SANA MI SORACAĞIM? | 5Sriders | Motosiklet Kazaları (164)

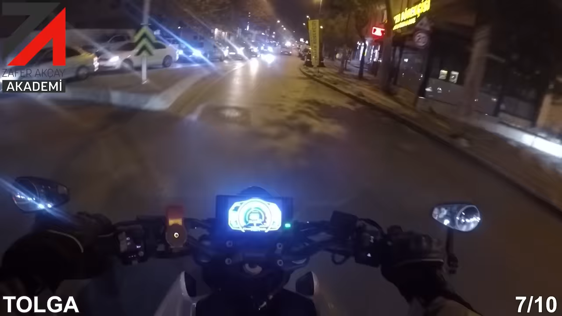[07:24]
Kolgayla bir akşam şehir içi sürüşü yapalım. Bak şimdi.
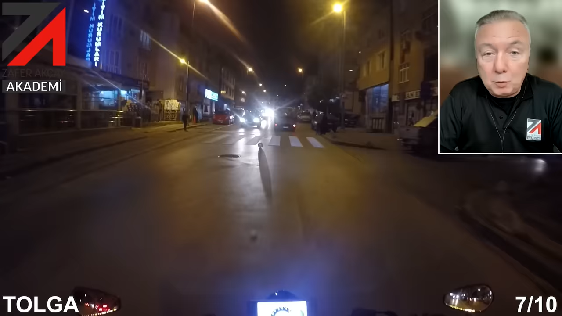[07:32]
Duruyor Tolga. Neden? Top gördü yolda. Geçen hafta işlemiştik. Top varsa ne vardır? Çocuk vardır. Topu görünce durun ne olur ya. Yavaşlamayın. Durun yani. Tolga çok başarılı bir şey yapıyor. Bak karşıdaki ticari arabayı da Gel. kutluyorum. O da duruyor çocuk yaya geçidinde diye. Süper. O da süper. İkisi de alkışlanacak hareketler bunlar.
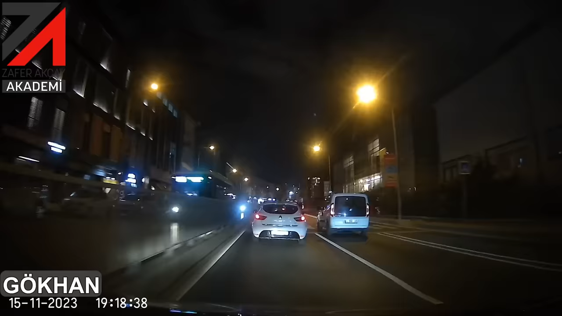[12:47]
Dersimize geldik. Gökhan. Bakın şimdi sağdan bir motorcu arkadaşımız geliyor. Sola doğru geçecek.